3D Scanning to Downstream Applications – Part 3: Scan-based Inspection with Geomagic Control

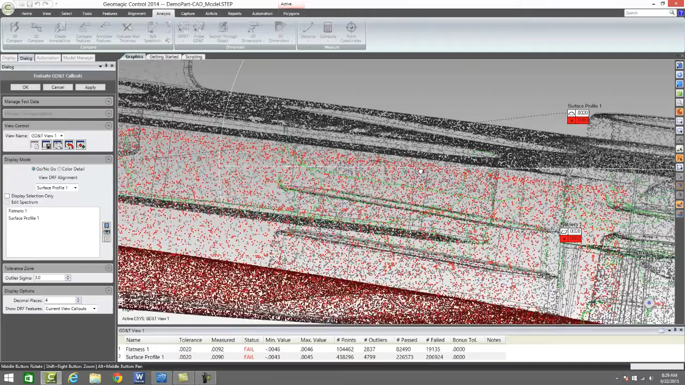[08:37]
If we come in and look, this is all the geometry on that polygonal mesh,
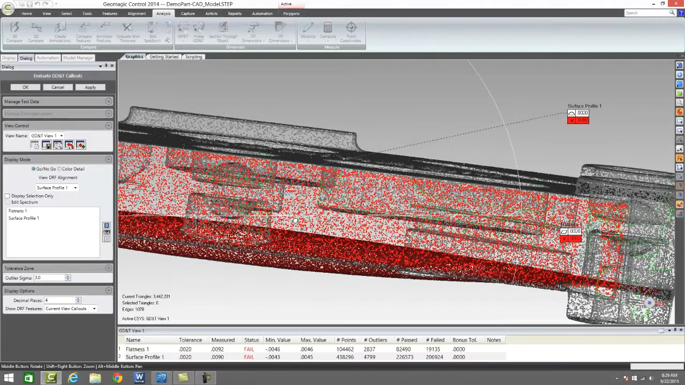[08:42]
on that scan data that it's picking up, it's associating that it's close to the CAD, so that is where we should be doing our analysis.